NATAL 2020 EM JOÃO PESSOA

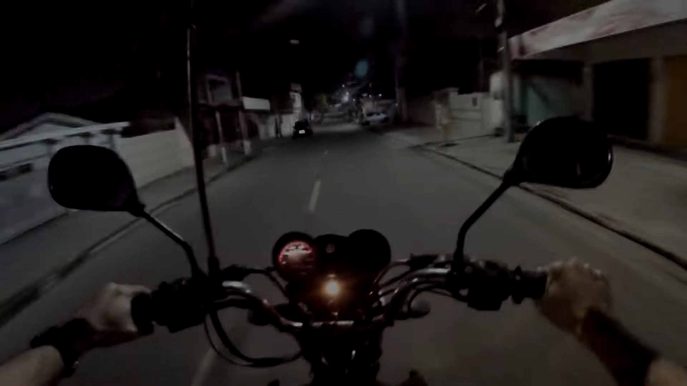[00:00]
23 horas da noite de 24 de dezembro Vamos da periferia ao centro e as praias de João Pessoa Na noite de Natal, na hora da ceia Pra ser bem preciso, 23 horas e 1 minuto no meu relógio acertadíssimo com o horário de Brasília
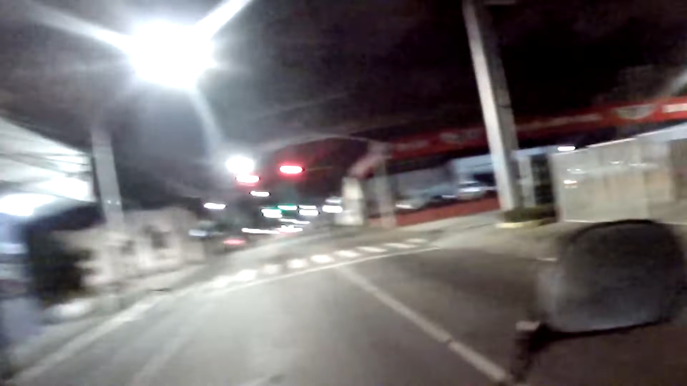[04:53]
Tem a missão de fechar e ficar vermelho Isso aí já é de praxe Você vê lá que os outros estão verdes Agora vão ficar vermelhos também O primeiro ficou Lá da frente ainda está verde O rapazinho aqui vai passar direto Mas tem uma câmera ali,
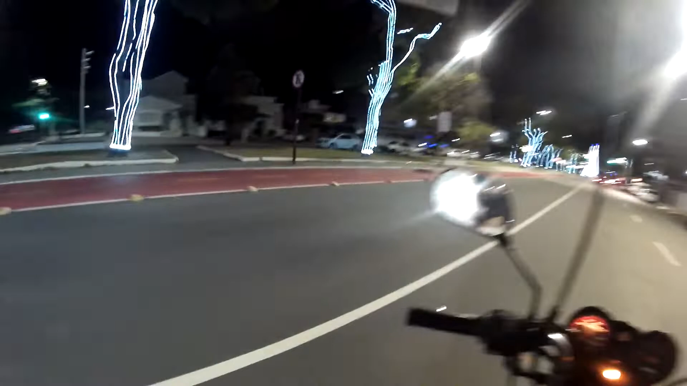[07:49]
Nesta que é A avenida Getúlio Vargas Que é Obviamente Muito conhecida Mas que eu tinha esquecido o nome Mas eu lembrei Olhando a placa Muito bem Aqui nós estamos De frente para a Lagoa Parada Abandonada Triste Não é
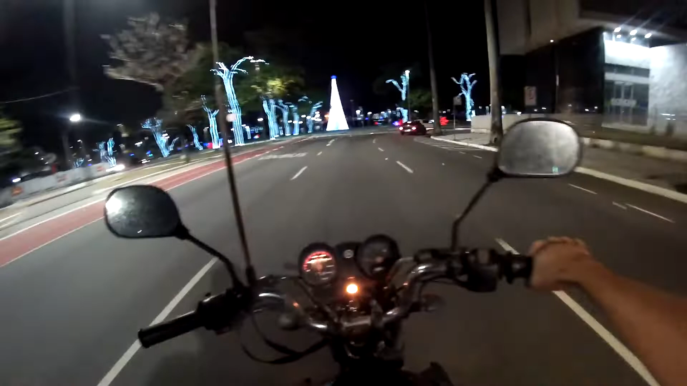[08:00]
Noite de 24 de dezembro E está aí Só tem as luzes E nós Poucos veículos Aqui trafegando Pedestres Na calçada Ou no parque Não há Obviamente Não tem nenhuma atração A não ser o visual Do parque Mas Ninguém vendendo comida Ninguém vendendo bebida Não tem o que fazer Não tem ceia Para fazer na Lagoa
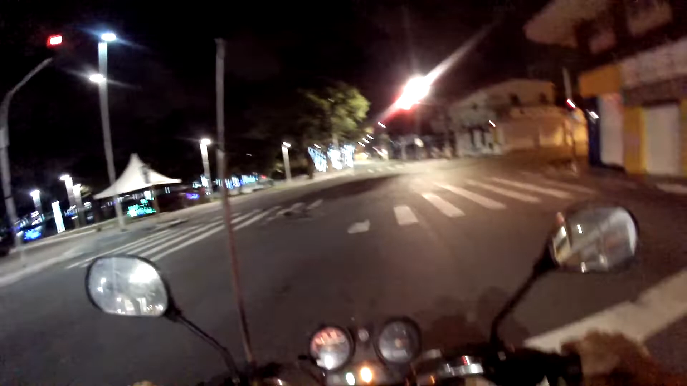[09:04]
é verdade Essa p*** só vive fechando Todos os sinais Fecham para mim Todos E demora um pouquinho Abrir Tem que parar Né Tem ninguém Tem nada Nenhuma barata Para atravessar aqui Na faixa de pedestre Mas Eu vou obedecer Vou ficar aqui Ele não quer ficar fechado Para mim Fique Eu odeio sinais Por isso Porque eles Abriu outro lá O daqui ainda está fechado O outro já abriu Não tem ninguém Para passar lá Não tem Não tem nenhuma formiga Para atravessar aquele sinal ali Ele abriu Aí agora nós estamos saindo daqui Ele começa a fechar já Já vai começar a contagem Ou
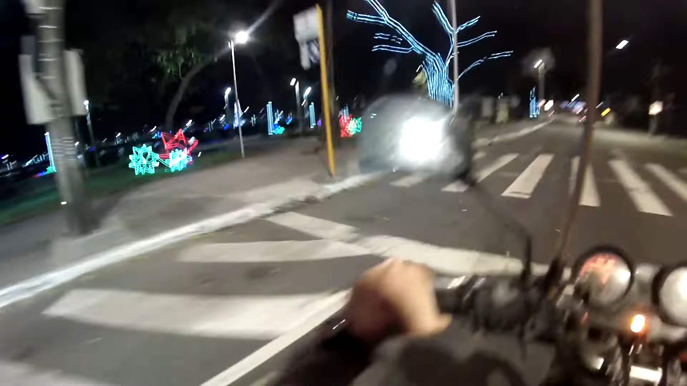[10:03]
Levemente Na nossa Rápida Tem que ser rápida mesmo Essa hora Passagem de moto Pela área aqui Pela região Um marasmo Eu já vi Natais mais animados Vamos ver se a praia Está condizente Com o Natal Mas não deve estar Porque os bares E restaurantes Tem que estar fechados Por decreto O que é que sobra então Passear Mas não vai nem poder Comprar uma água de coco
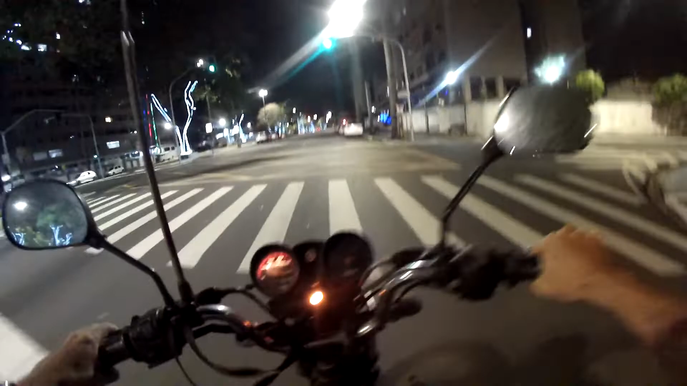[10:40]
Aí ele abriu Só porque o outro Lá ainda está fechado Então para eu ter o prazer De desfrutar De mais um sinal fechado Esse daqui abriu Porque senão
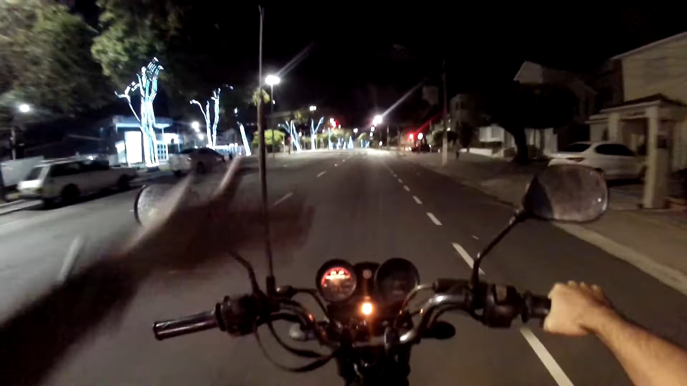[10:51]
Se ele ficasse fechado E esperasse esse daqui Abrir Eu ia passar Com esse daqui aberto Mas para poder dar Uma paradinha Nesse daqui também Aí ele já Adiantou ali para mim Para poder chegar aqui E parar também Motoboy fazendo entrega Vamos seguir a nossa sina De parar em sinais Agora pela avenida Beira Rio Que é essa daqui
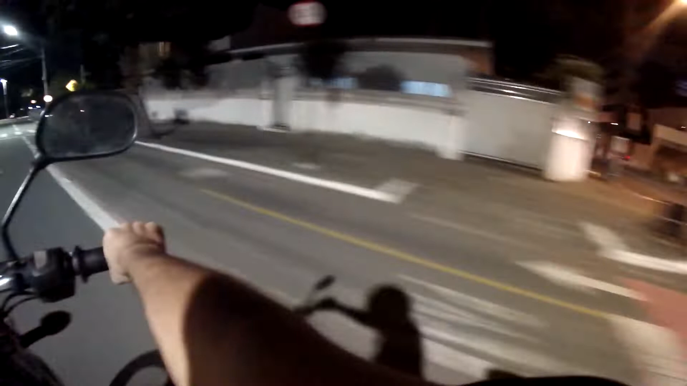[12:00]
Chegando aqui na orla Do Cabo Branco Tambaú Cabo Branco Vamos pegar aqui Do lado do Cabo Branco Padaria Cabo Branco Para provar que nós estamos No Cabo Branco E é de dar dó Rapaz Natal 24 de dezembro Aí você chega Na praia Na orla E olha aí
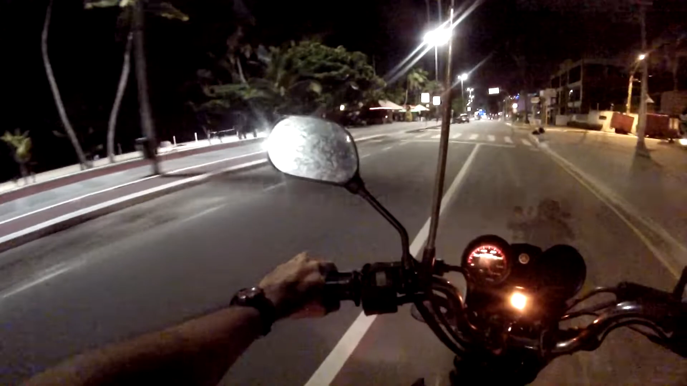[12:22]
Todos os quiosques fechados Escuro
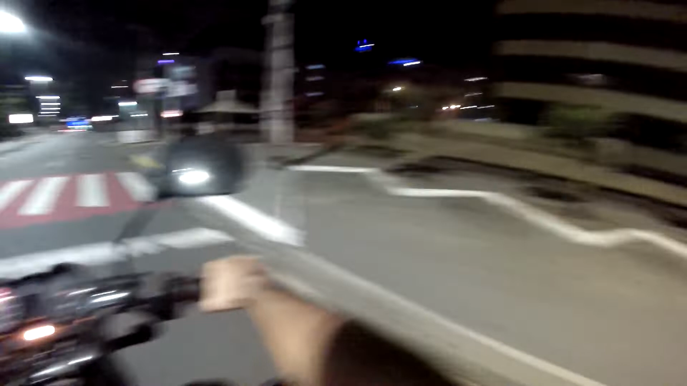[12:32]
Restaurantes Restaurantes Pizzarias Que estariam Uma ocasião normal A todo vapor Estão aí Paraz Um marasmo Um marasmo 11 horas e 21 minutos Dia 24 de dezembro Portanto Restaurantes E quiosques fechados No Natal Será assim também No Réveillon Sem show na praia Com decreto De fechar as coisas
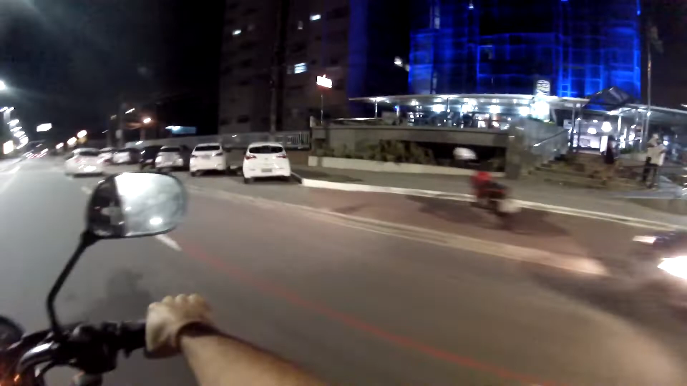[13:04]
Aí é um hotel Por isso que está aberto assim Restaurante do hotel Acho que não pode fechar Por causa do hotel Aí é isso Cachorinho ali atravessando Eu confesso pra você Me dá uma sensação Tão desconfortável Ver isso Assim